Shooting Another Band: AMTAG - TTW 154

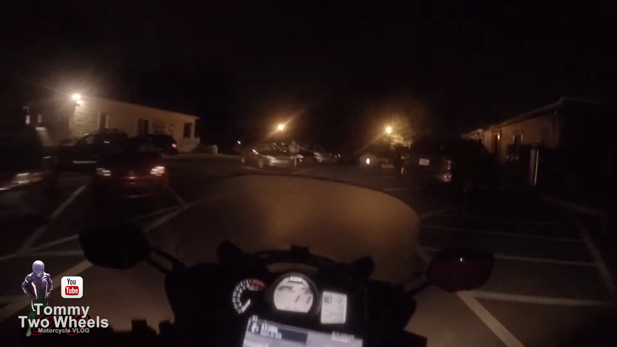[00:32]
You're all set to arrive safely. I am finally headed home after another late night video session. This time out in Lilburn, Georgia.